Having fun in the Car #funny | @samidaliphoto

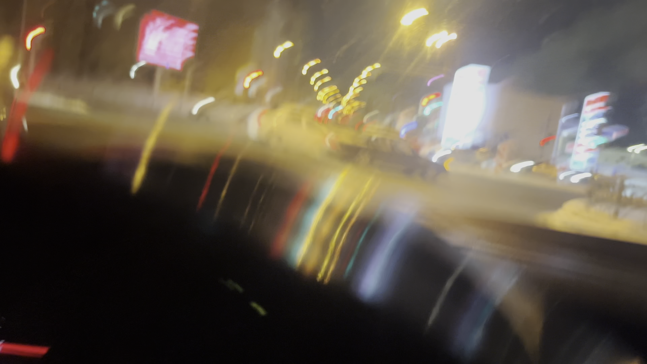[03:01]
ਗੋ ਇਟਸ ਰੈਡ ਫੋਰ ਅਸ ਬਟ ਗ੍ਰੀਨ ਫੋਰ ਦ ਰਾਈਟ ਸਾਈਡ